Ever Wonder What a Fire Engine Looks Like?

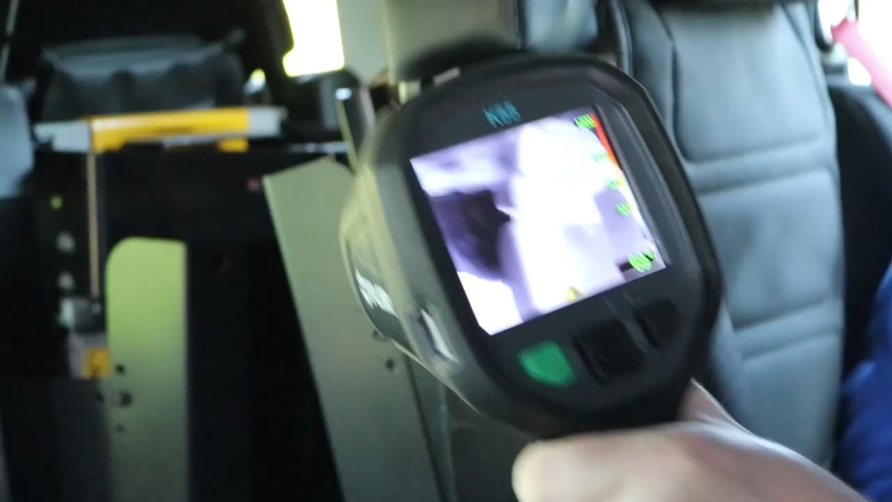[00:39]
Oh cool, how does that work?
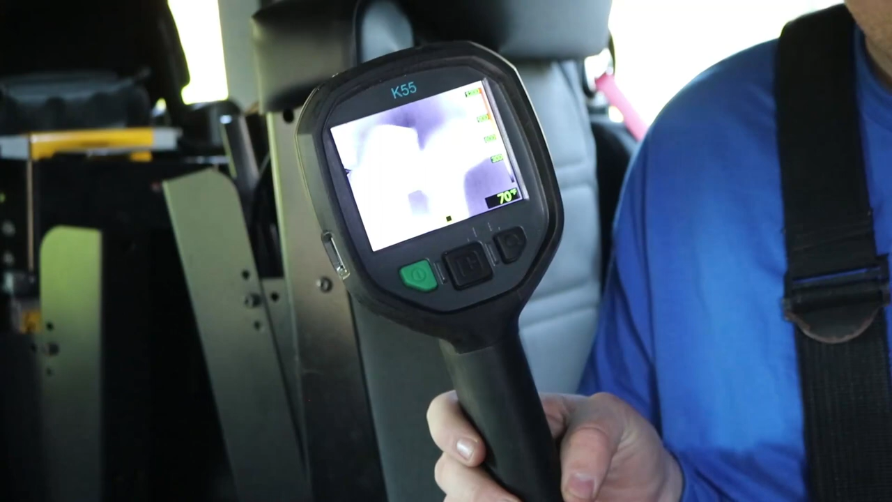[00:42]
So a thermal imaging camera shows you the temperature of anything it's appointed at. This helps us know where the heat is coming from.